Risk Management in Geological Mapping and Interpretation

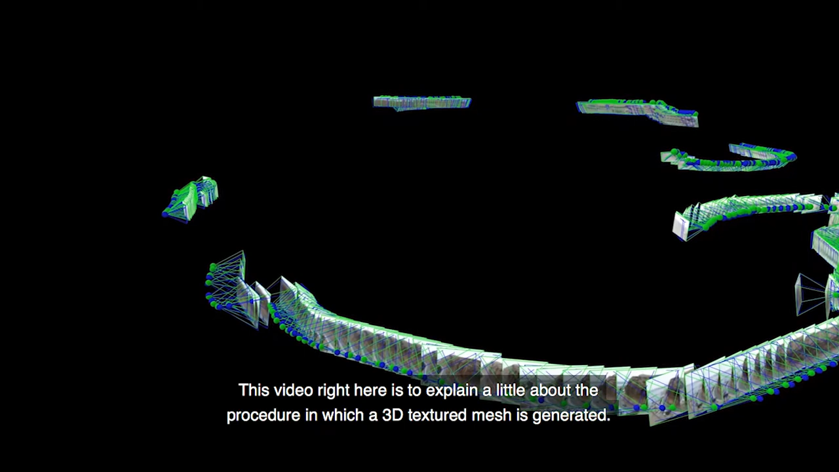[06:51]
Este video que está acá es para explicar un poco cómo es el procedimiento en el que se genera una malla texturada 3D.
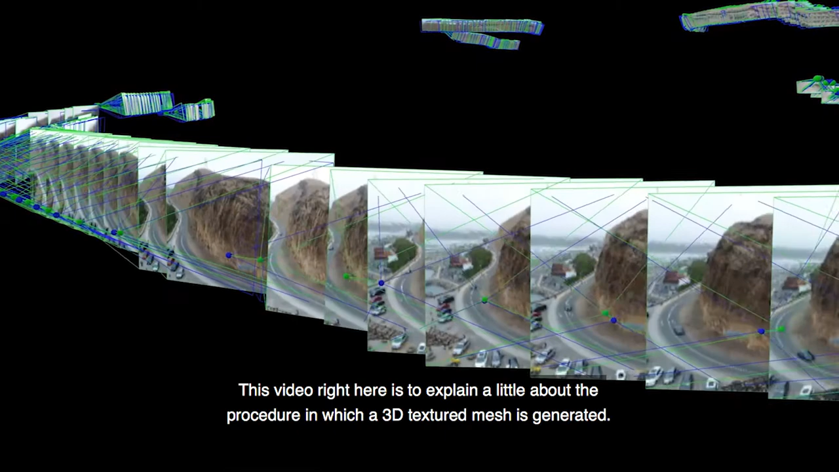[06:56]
A ver. Ya. Lo que le decía, ¿no? Se toman cientos de fotos y se puede ver qué entregas hay traslapias.
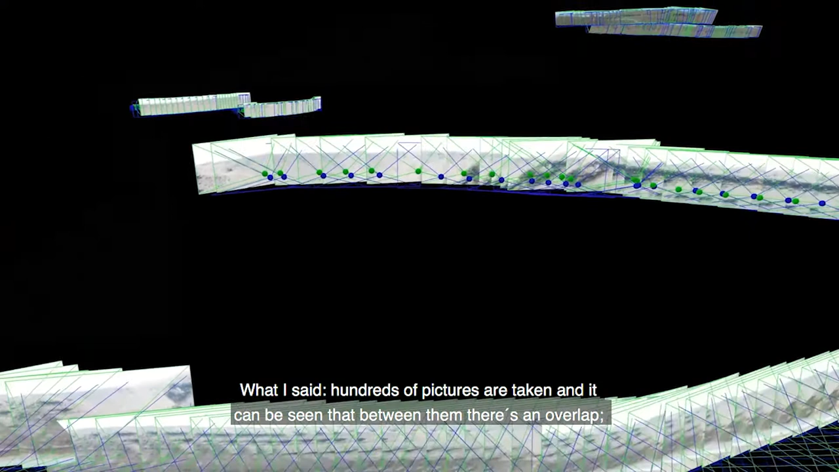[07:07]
Y son fotos en las que la cámara está con menos 10 grados, así más o menos.
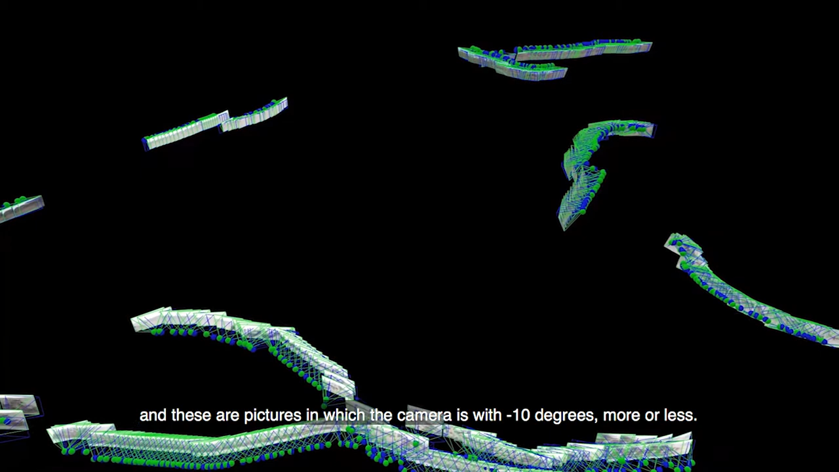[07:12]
Y todos son del morro solar.
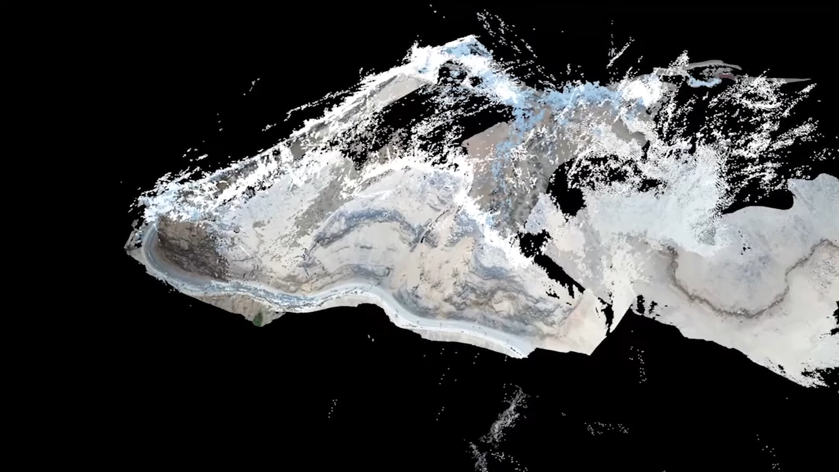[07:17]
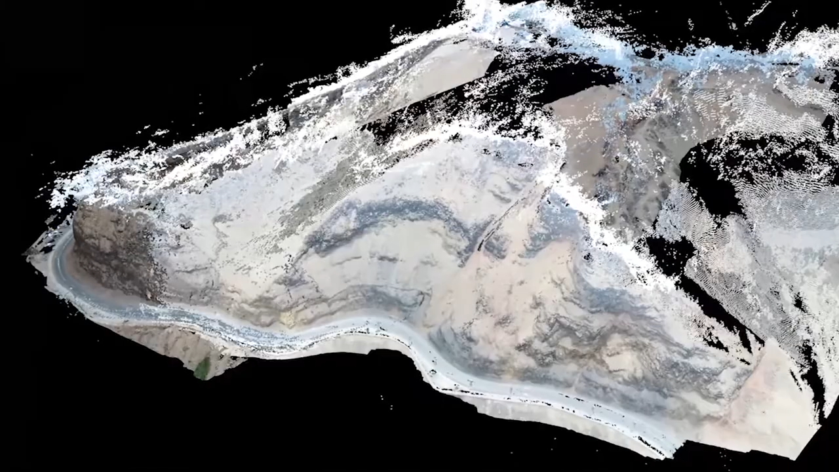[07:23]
También es ideal tomar las fotos en un día, en un solo día, ¿no?
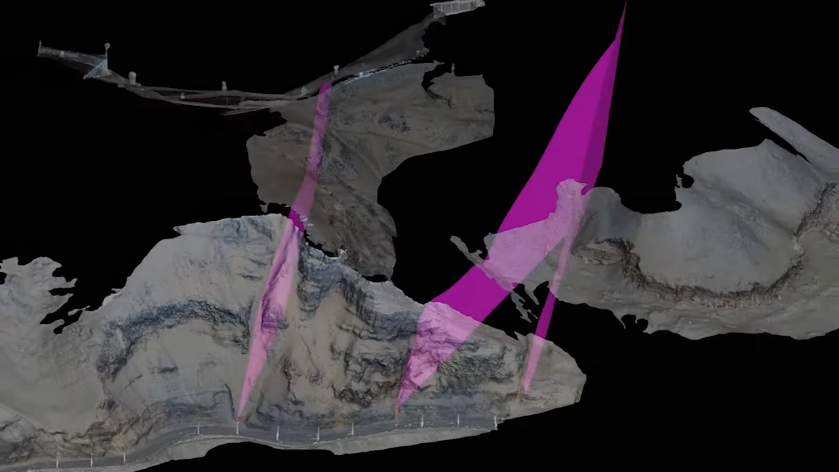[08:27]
Con esa calidad de imagen 3D es fácil de interpretar la geología, ¿no?
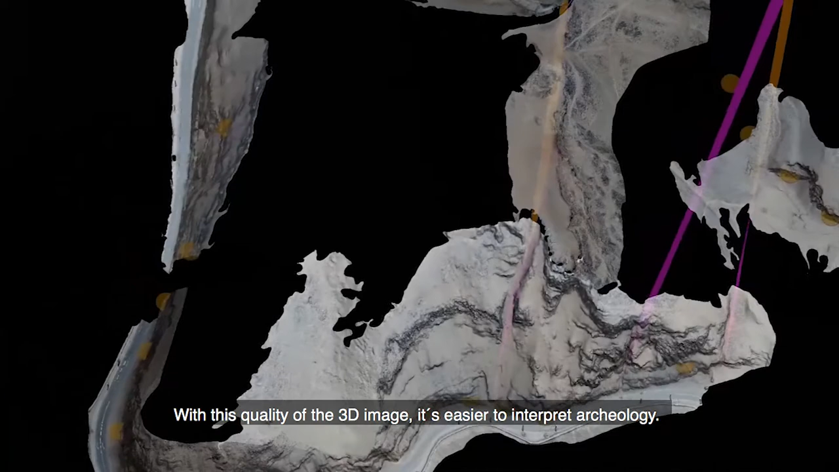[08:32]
Luego venimos al modelamiento implícito.
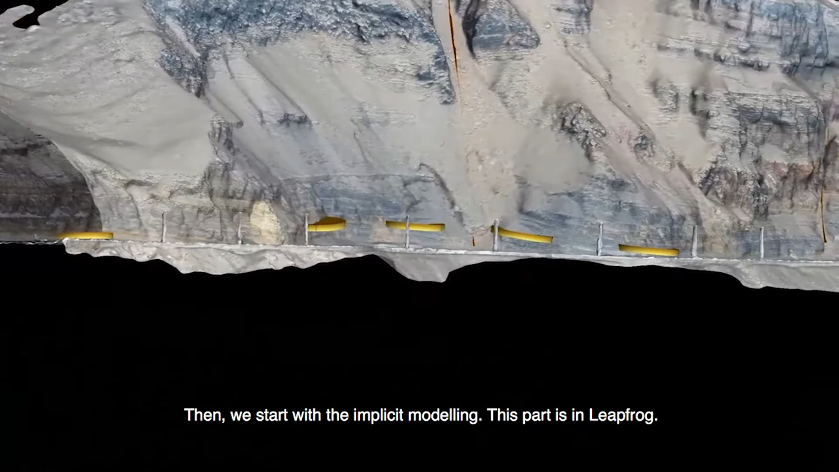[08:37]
Esta parte es en bíprovia. Es fácil identificar las fallas. Muy sencillo.
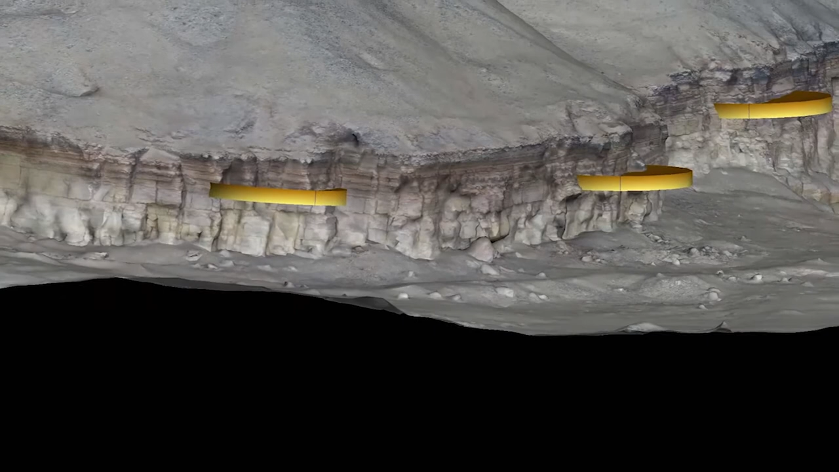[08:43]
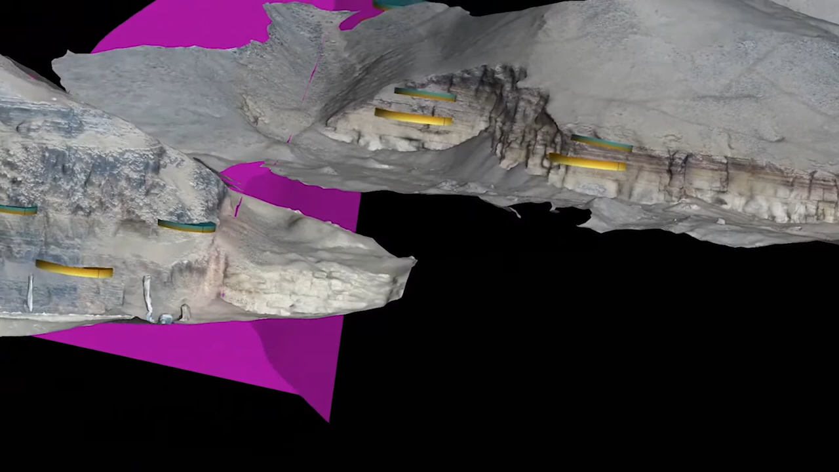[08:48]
Y luego también diferenciar las unidades alimentarias a los ajustes antes del fraile.
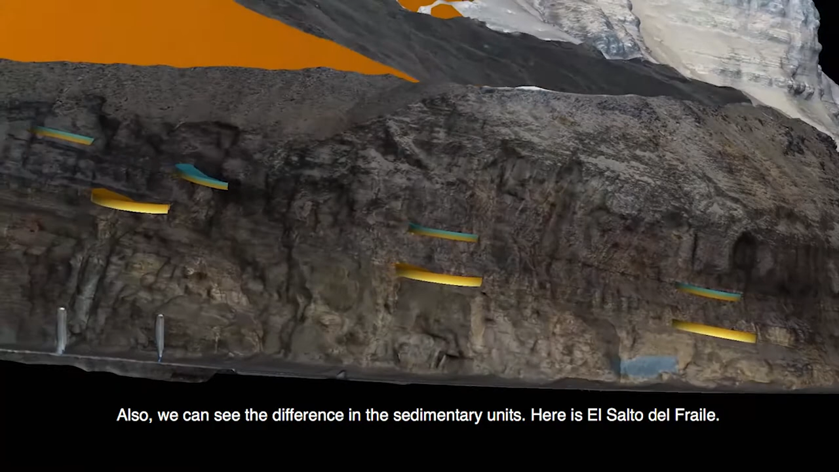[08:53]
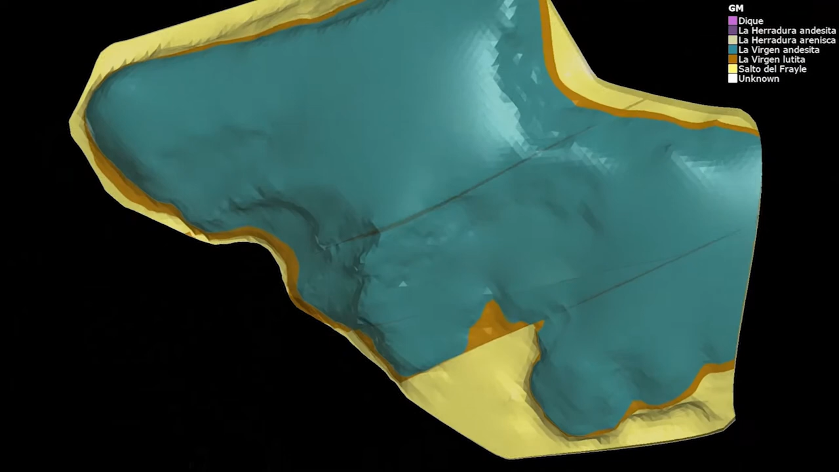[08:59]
Es muy evidente, ¿no? Los contactos que hay de las unidades.
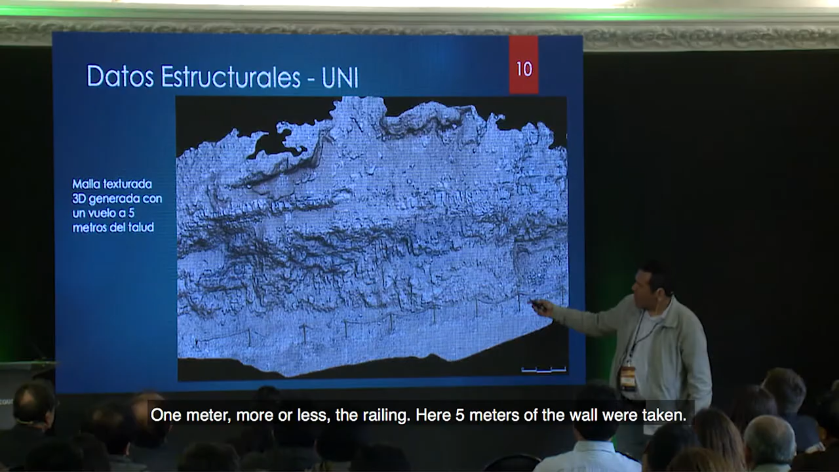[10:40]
Acá se tomaron a 5 metros de esta pared.